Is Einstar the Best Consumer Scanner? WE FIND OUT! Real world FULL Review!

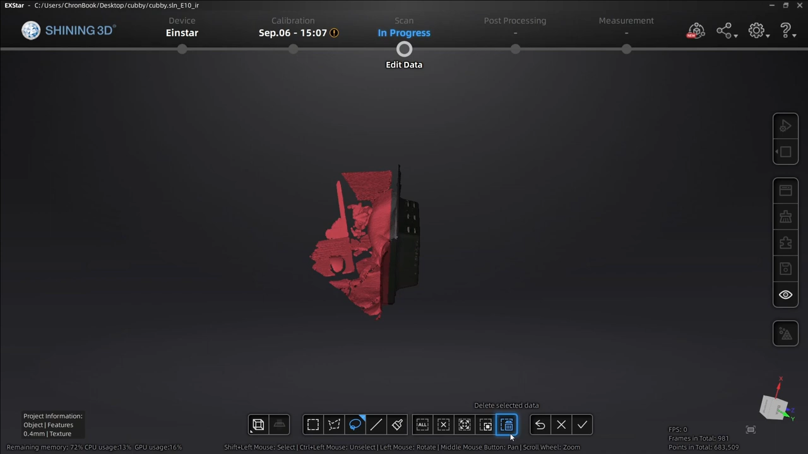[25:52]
Let's go ahead and swing it back. Looking pretty good. We're getting in there. Okay.
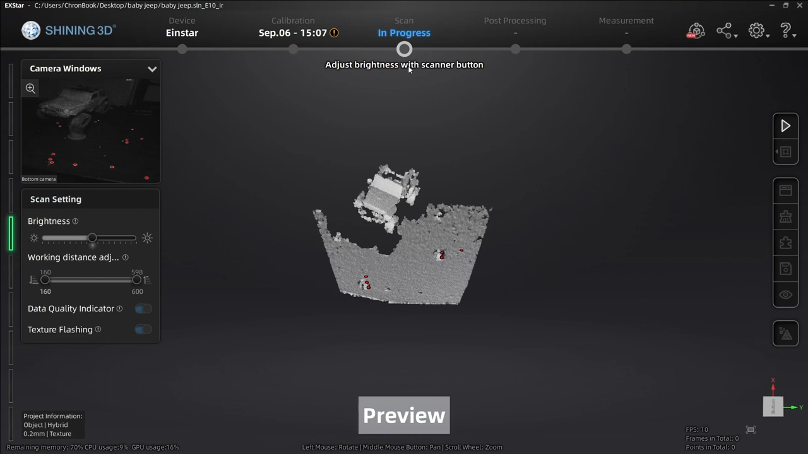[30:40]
Looking pretty good. We've got some markers tracking. Jeep is tracking. Let's see if this is a decent enough setting to collect some data on this little baby wrangler.
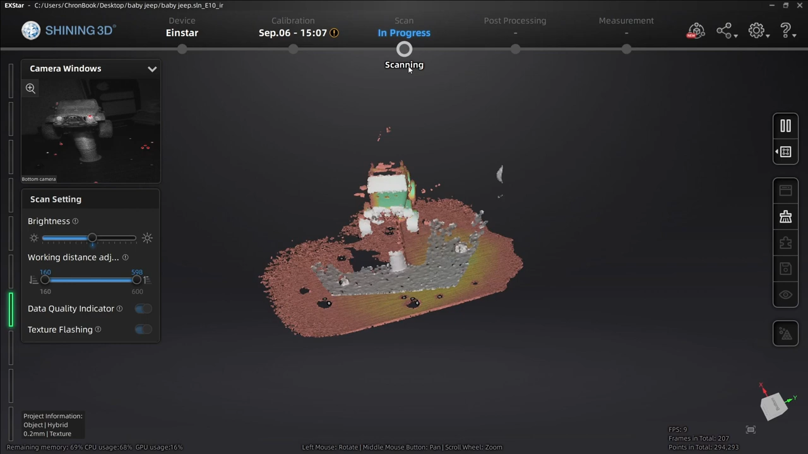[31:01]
I'm going to go around the object. Make sure I get a lot of data on these nice tracking
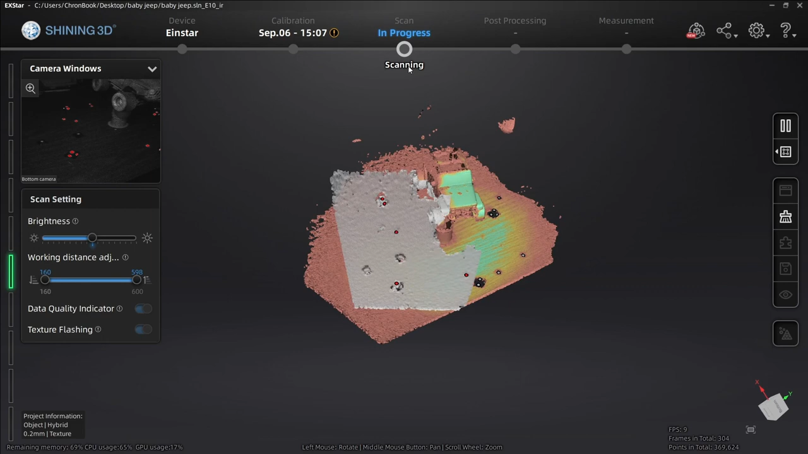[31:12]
towers because it really helps.
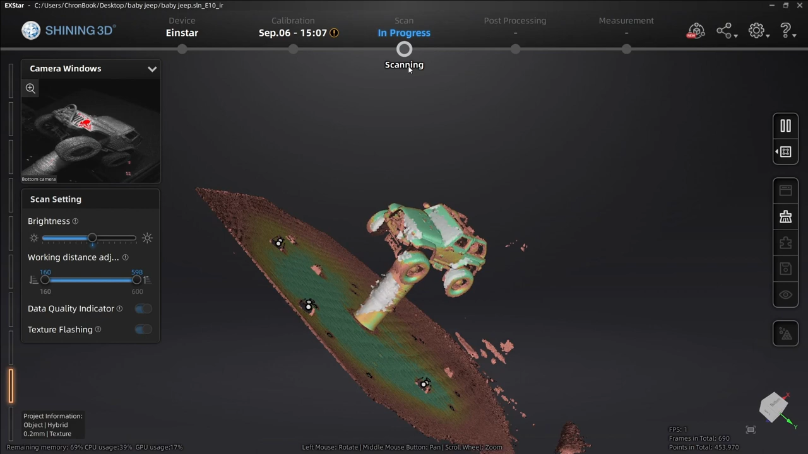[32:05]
We're starting to gather some good data here.
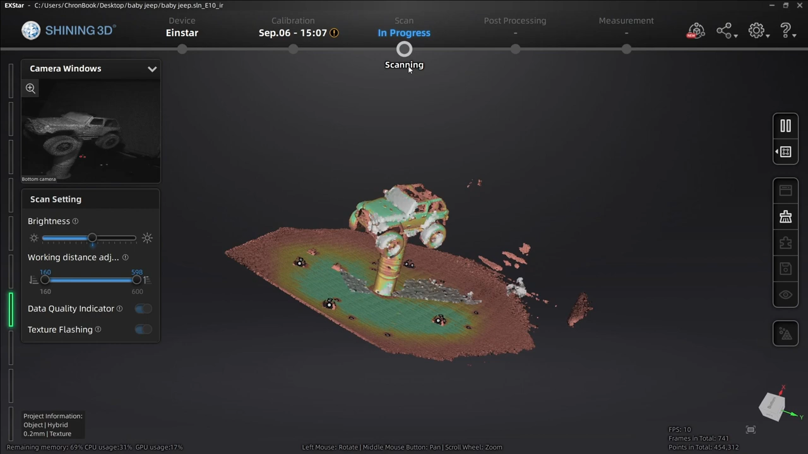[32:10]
The Jeep is turning green. So we're getting at least some data.
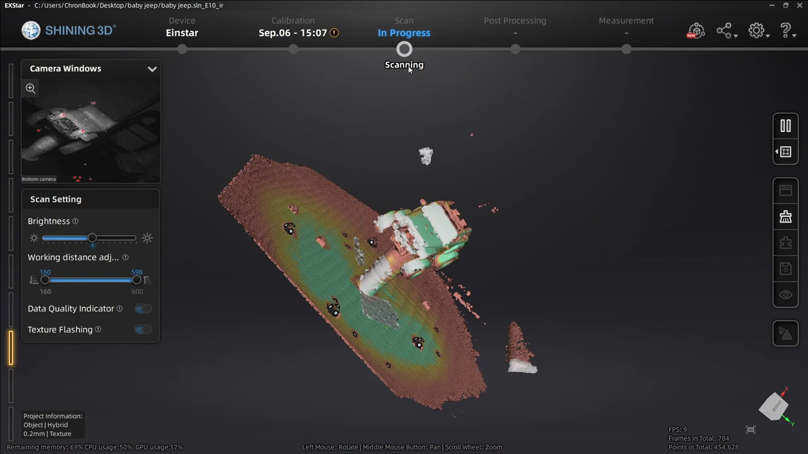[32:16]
There's towers in view here. Work up the back of the Jeep. Work up the rear. Around the rear.
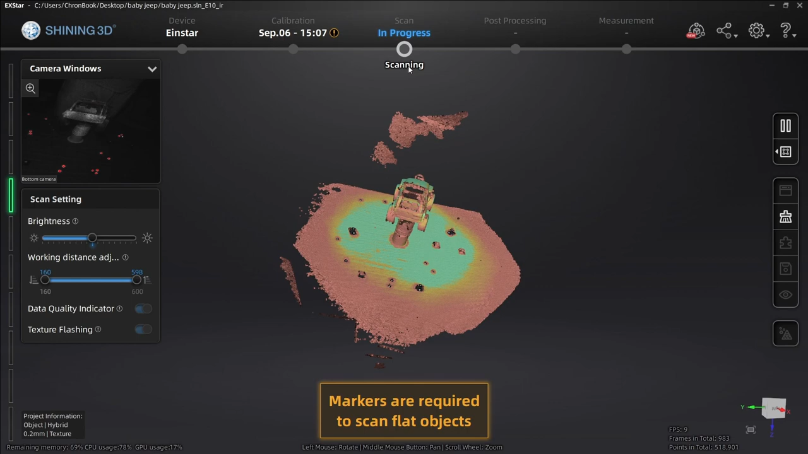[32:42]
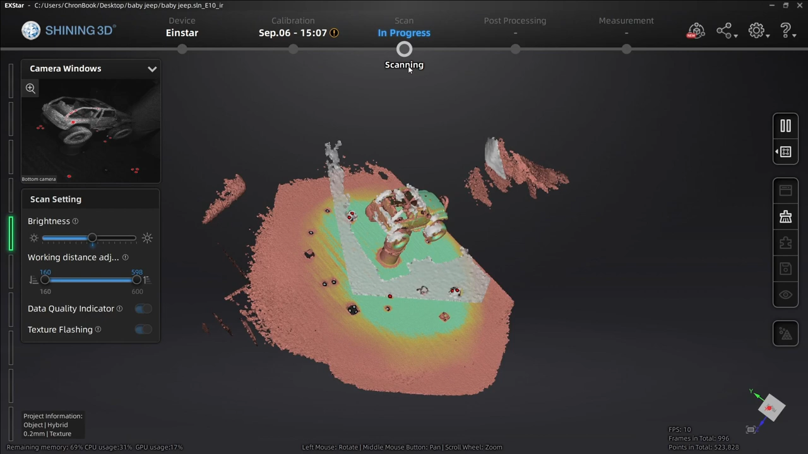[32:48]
We're going to have to play with it. Now I'm on my laptop, so it's a little slower with the tracking.
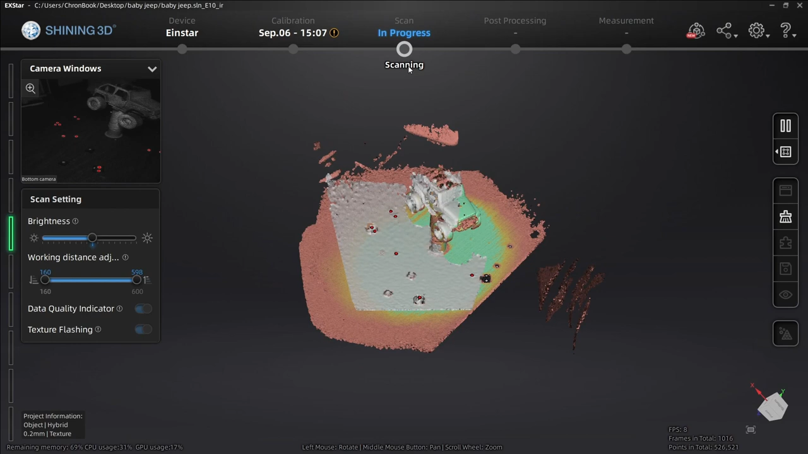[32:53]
I'm working on a laptop that is not up to the specifications. I'm going to go to the other side of the Jeep that seems to be, but we're still making it happen.
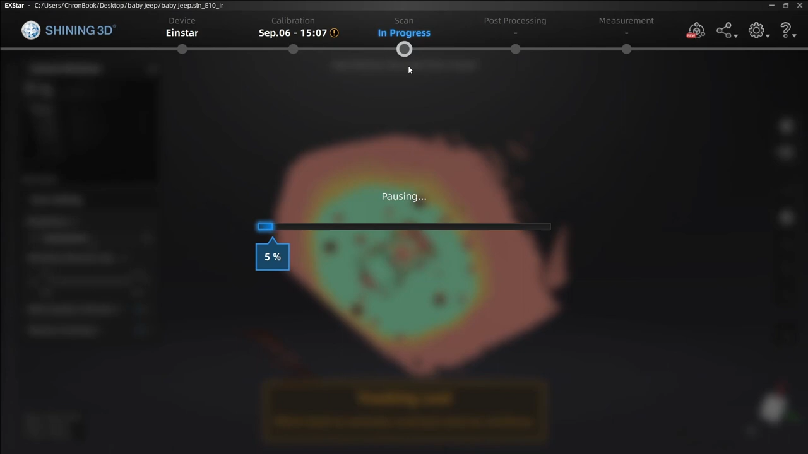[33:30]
Now let's see what kind of data we have here. Not too bad.
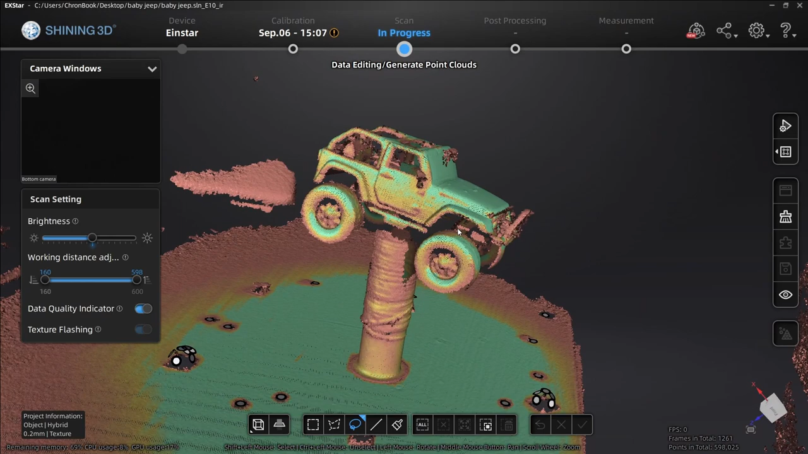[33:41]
A little messy. Let's try and get a little bit more.
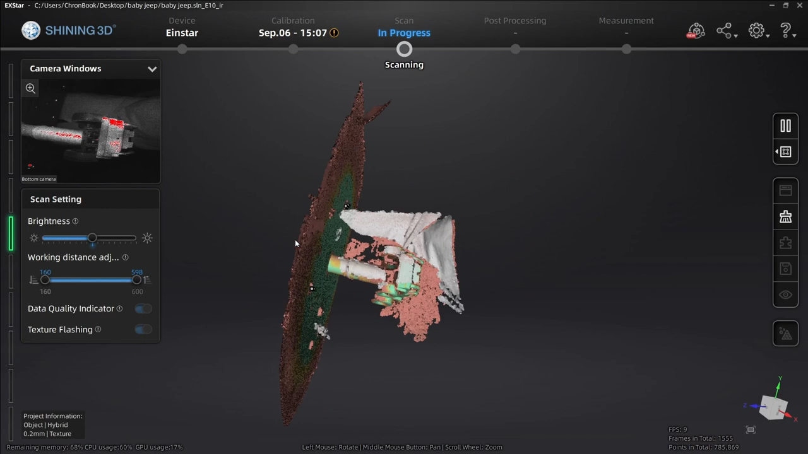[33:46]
I just scanned my belly a little bit.
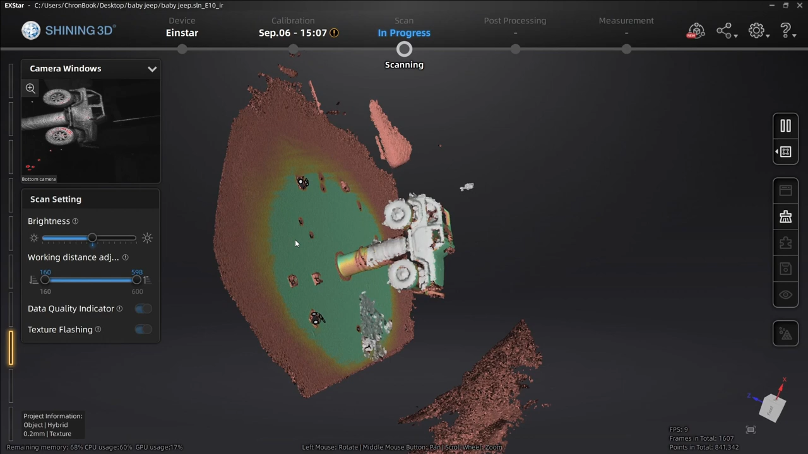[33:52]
We'll have to cut that data out.
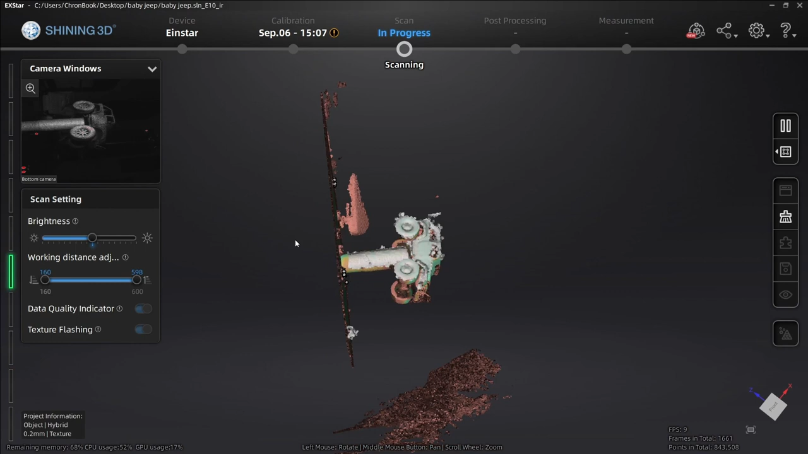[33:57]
Now let's see what kind of data we got here.
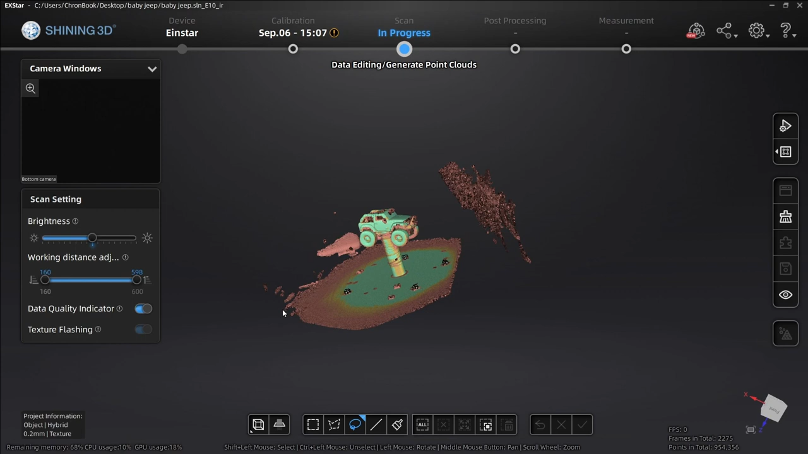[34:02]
Let's chop away some stuff. Like my belly.
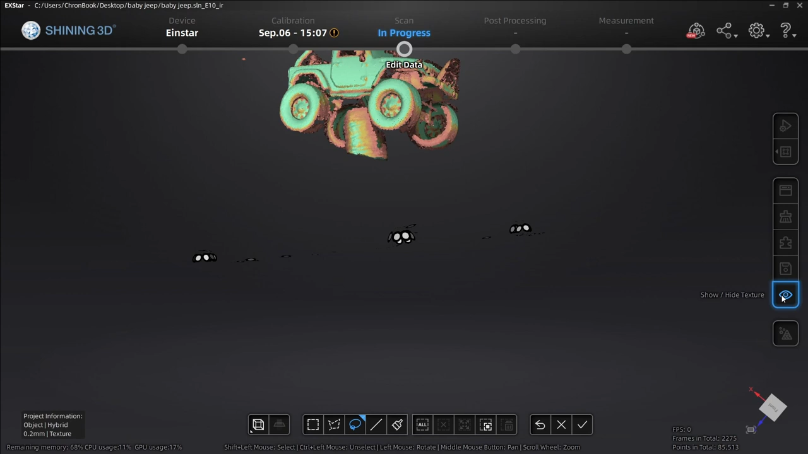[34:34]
You can turn your texture on and off and you can also turn your markers on and off.
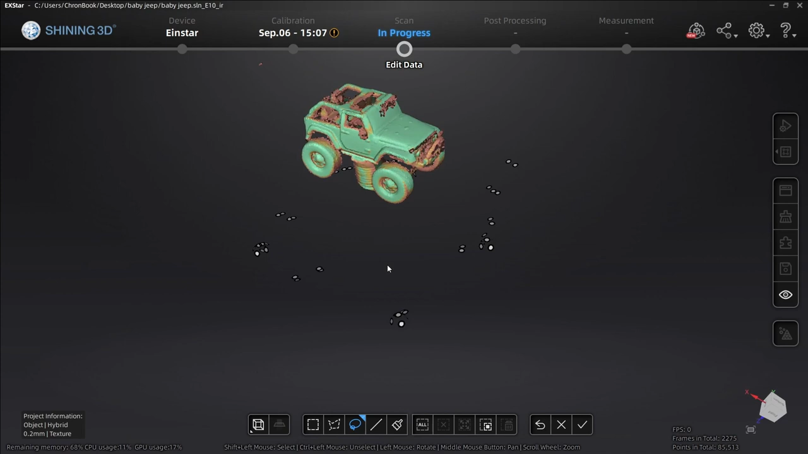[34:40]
Go ahead and apply this in it. Alright, here we can show or hide the texture. There is the texture. We're going to hide that.
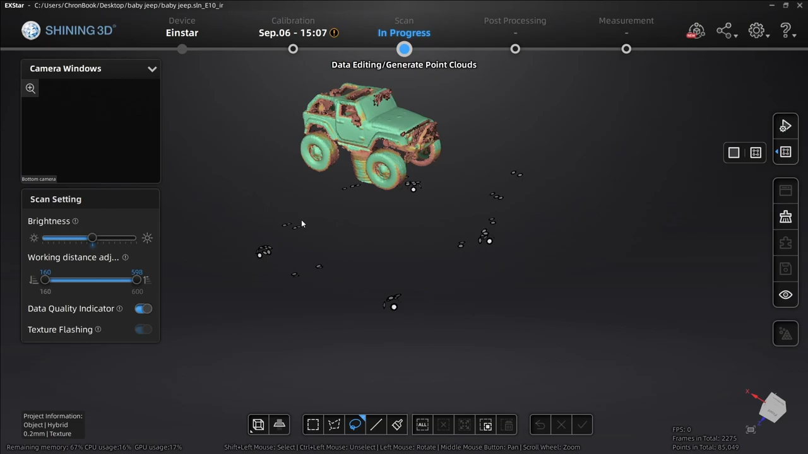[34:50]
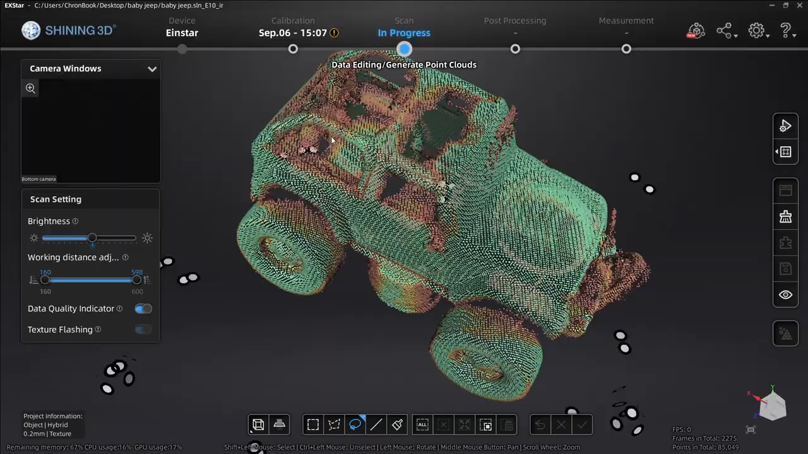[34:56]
Let's go ahead and before we delete any of this accessory data,
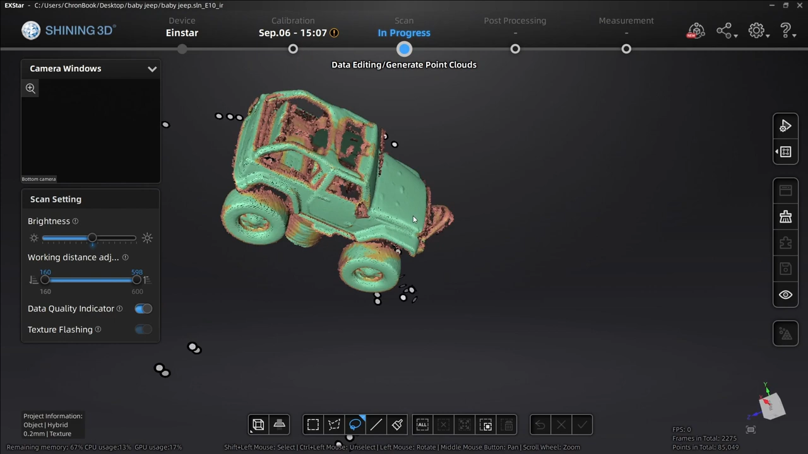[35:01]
let's go ahead and generate the point cloud and see what we're left with.
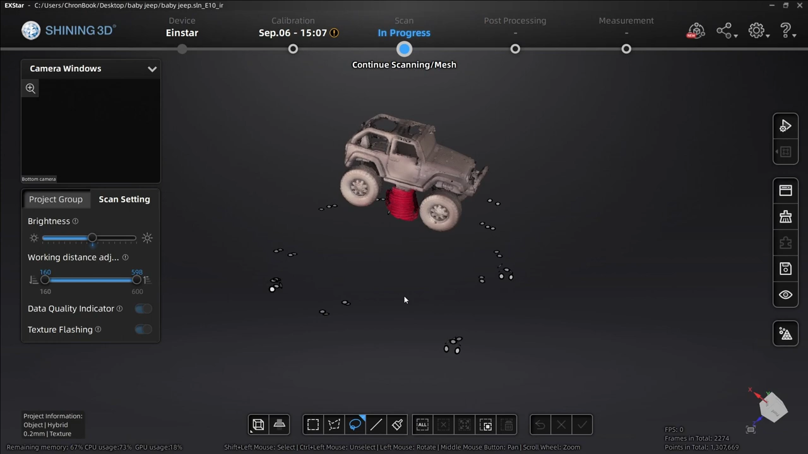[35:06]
Alright guys. And you can see we're left with a pretty decent mesh of the Jeep.
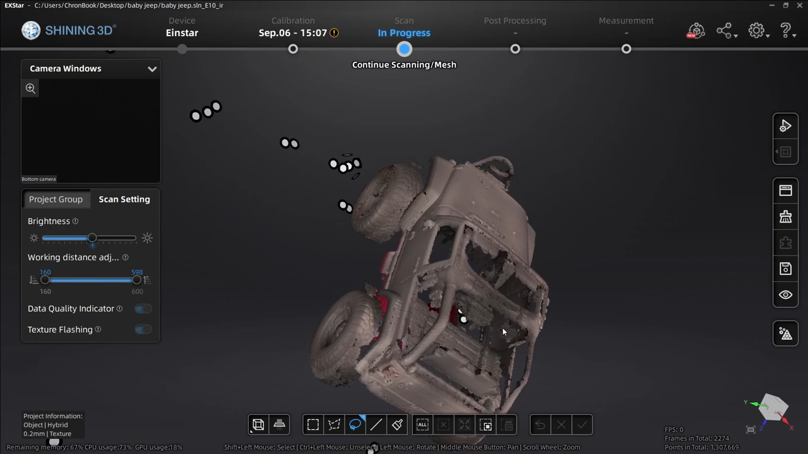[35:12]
Okay, let's go to the fitting view.